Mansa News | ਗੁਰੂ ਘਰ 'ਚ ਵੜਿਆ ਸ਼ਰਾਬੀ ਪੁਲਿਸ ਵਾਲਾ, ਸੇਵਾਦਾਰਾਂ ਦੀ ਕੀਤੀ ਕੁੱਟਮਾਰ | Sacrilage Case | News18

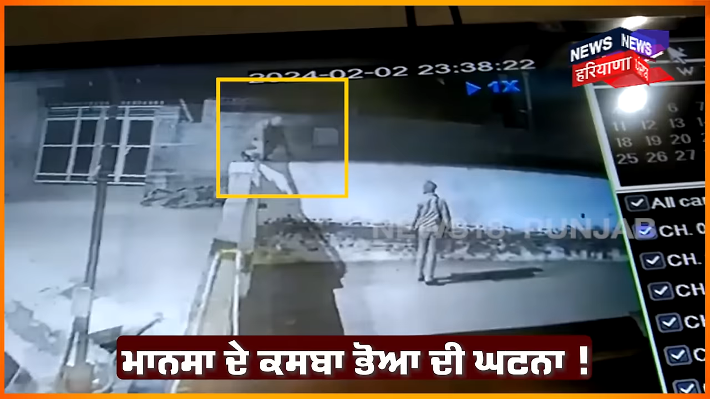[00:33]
है सीसी टीवी दे वेच चौंकी अन्चार्ज दिये कटिया करतूत कैद हो गई है शराब पी के गुरुकार अंदर बढ़ना बेद भी दसी जान दिये जी हाँ बेद भी किती है इस चौंकी अन्चार्ज दे
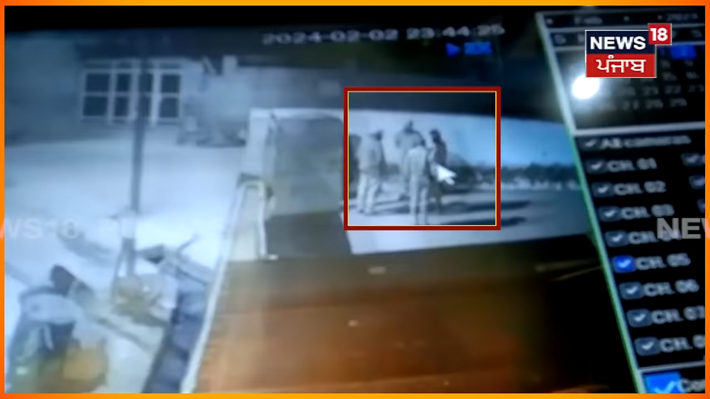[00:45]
वालोज जेड़े सेवादार ने उनना ने ब्यान दर्ज कराए ने के जेस वेले कांद टपके एक गुरुकार अंदर चौंकी अन्चार्ज दाखल हुंदा है ता उस वेले इसने दारू पीती होई सी आते